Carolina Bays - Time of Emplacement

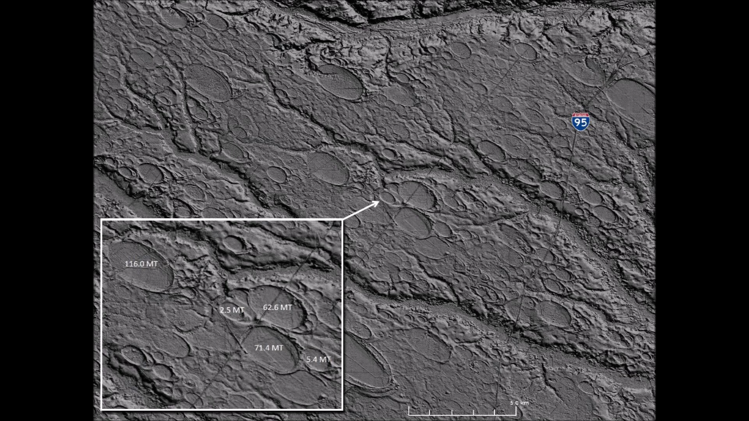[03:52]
The saturation bombardment that created the Carolina Bays would have killed all animals under the ejecta curtain of the extraterrestrial impact. Most of the bays shown here were made by impacts with energy of several megatons. This graph shows the extinctions during the last 56,000 years.